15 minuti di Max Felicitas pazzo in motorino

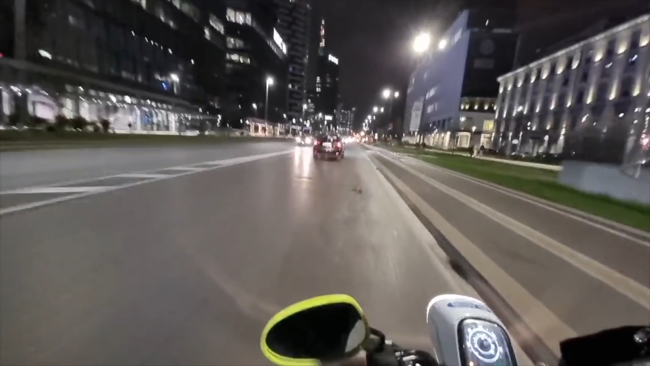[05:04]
Occhio alle buche. Basta, Max. Basta. Dritto. Basta, stop. Qua dritto, dritto. Che non frena molto, però.
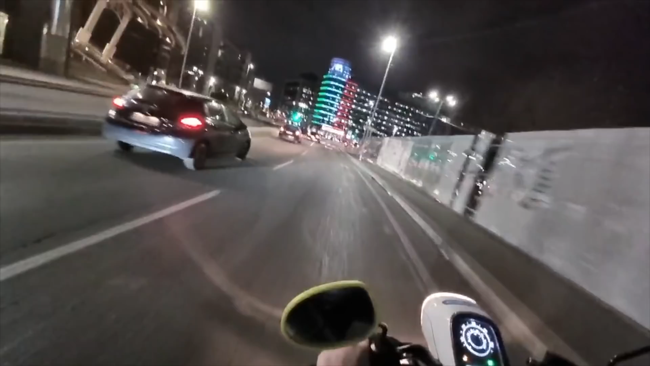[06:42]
Ok, qua, e poi ce la facciamo a piedi, dai! Vai, qua a destra, dai!
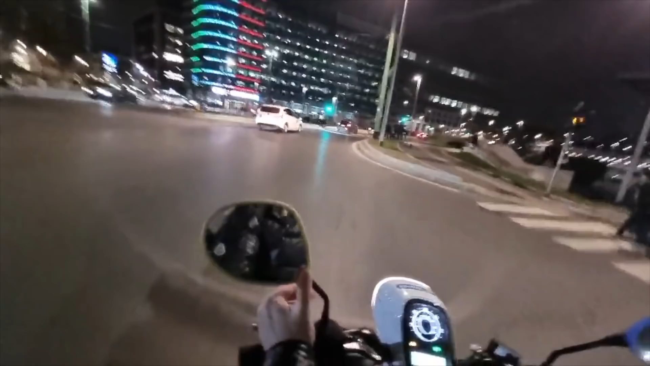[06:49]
Sì, vai, continua dritto, dai!
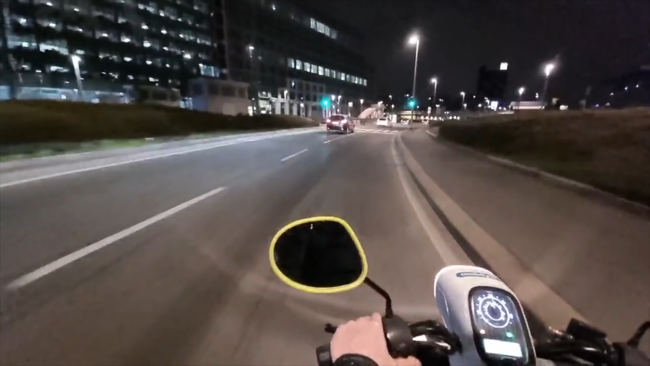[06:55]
Aspetta, vai piano. Vai sinistra, sinistra, sinistra. Sinistra, no, no, no, vai.
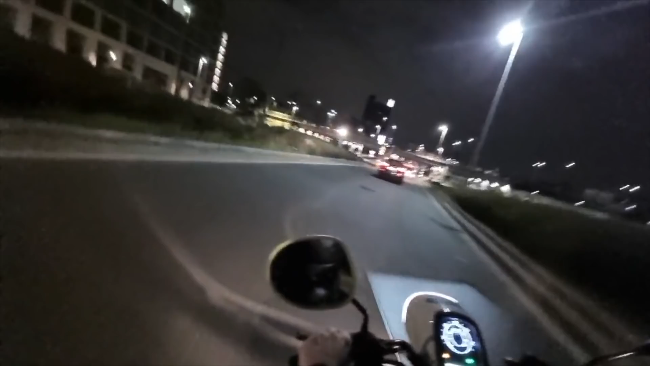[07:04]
Di sinistra. Ma qua è solo corsia bianca.
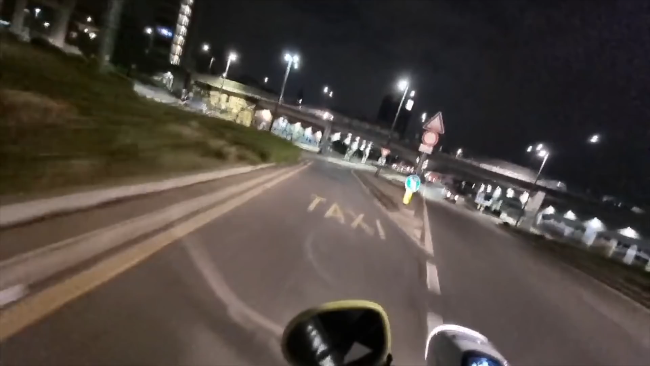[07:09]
Arriva il tram, guarda. No, no, vai, vai.
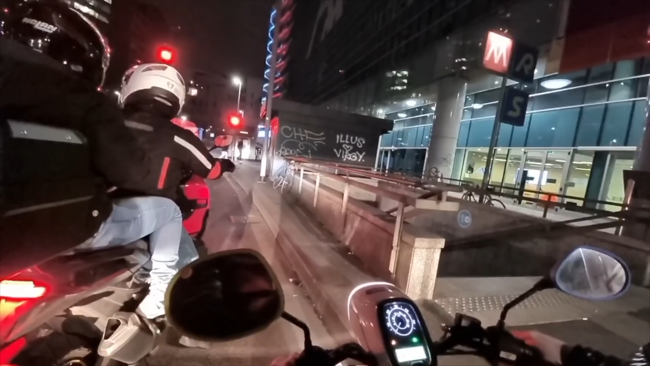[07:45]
No, no, non lo conosco. Che sbocco ha detto? Ma perché ci ha visti ed è venuto di nuovo a la vomitare. Non lo so. Che sbocco, si è girato. Occhio, occhio, occhio. Destra qua. Dai, però, ma non ti sbilanciare, guarda, che perdiamo, bro, l'assetto. Mi sbilancio, hai rotto questo, guarda. Ehi, bro, oh, occhio, occhio all'assetto, bro, mantieni l'assetto.
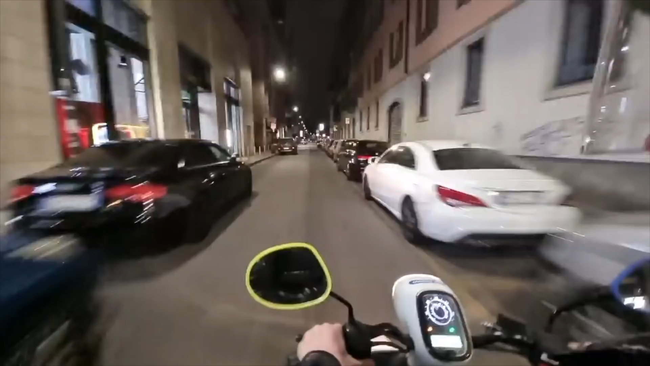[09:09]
Niente, niente. Destra, destra, vai che colli, che col clacson. Oh, oh, oh! Tantissime pattuglie. Piano. Parcheggiamo. Siamo arrivati. Dove devo andare qua? E qua devi andare. Facciamo prima a piedi, bro. Dimmi dove devo andare. A destra, dai, a destra. A destra, a destra, sì, sì, a destra.
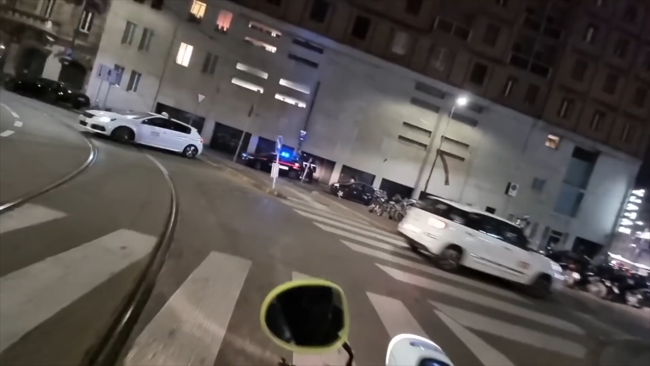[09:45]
Max Biagio Felicitas.
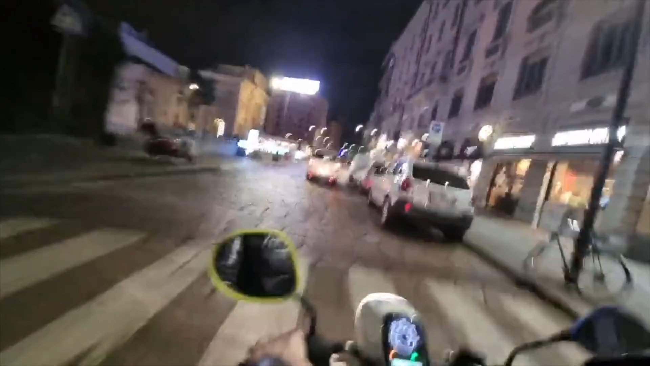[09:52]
Ok, bro. Lì c'era la corsia.
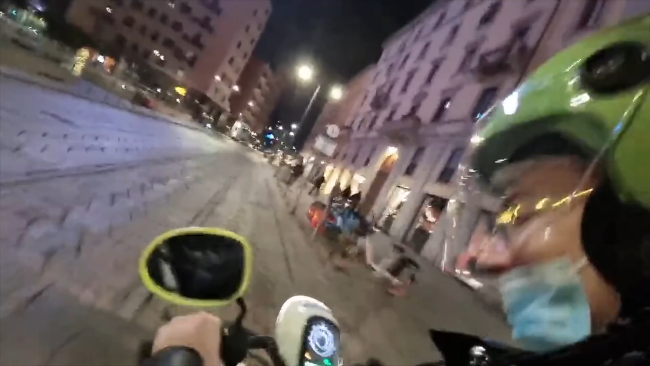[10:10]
Qua a sinistra, Max. No, Max, non zigzagarla. Bro, io non vedo un cazzo. Te lo dico io se c'è.
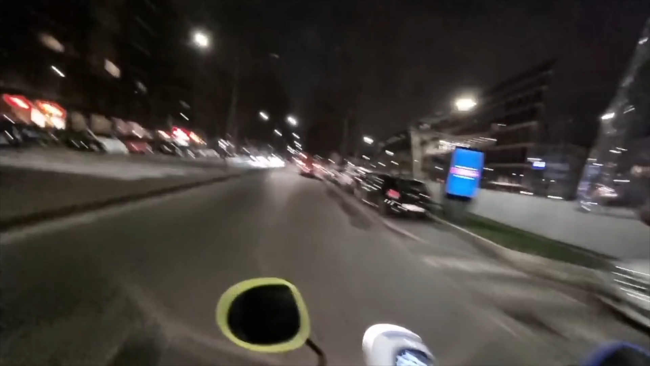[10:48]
Qua a sinistra. E poi siamo salvi.
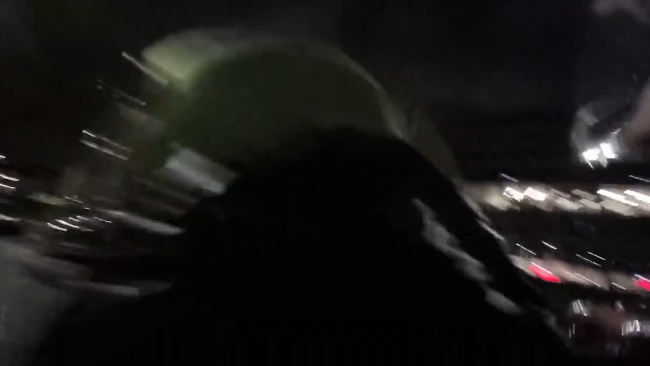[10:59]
Qua a sinistra, bro. Oh, oh, ma no, bro, qua, aia.
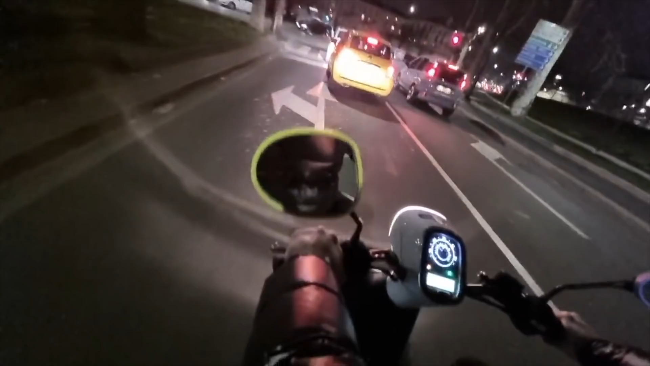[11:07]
Sinistra, aia, puoi anche andare dritto, puoi anche superarle queste due cards.
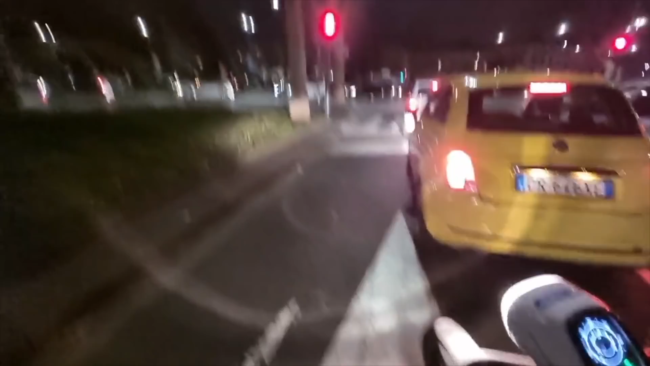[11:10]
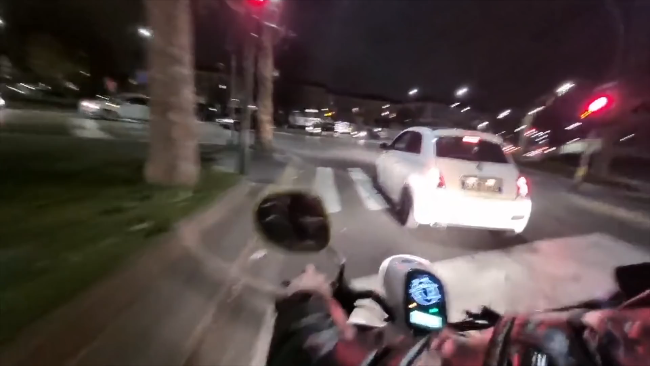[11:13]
Qua a sinistra, no, è rosso. Ah. Non inchiodare.